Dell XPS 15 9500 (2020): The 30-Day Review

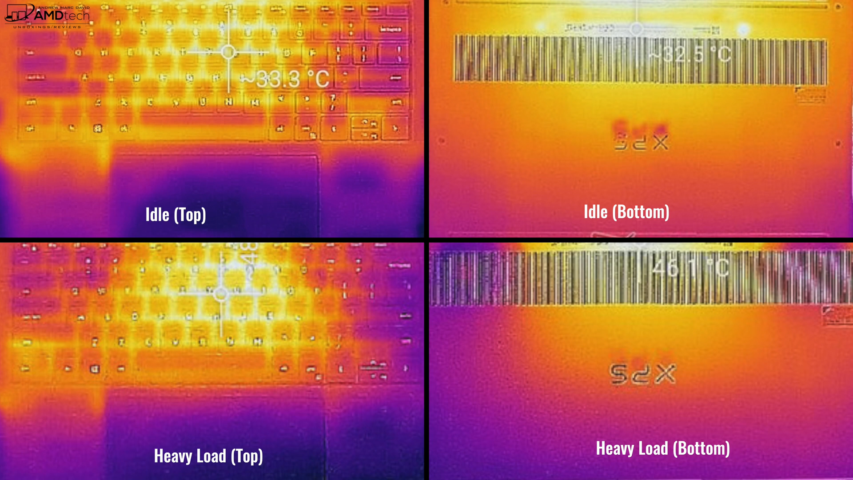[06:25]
started to thermal throttle remember this is a thin and light 15 inch laptop it is in a pretty compact design so of course thermals are going to be an issue and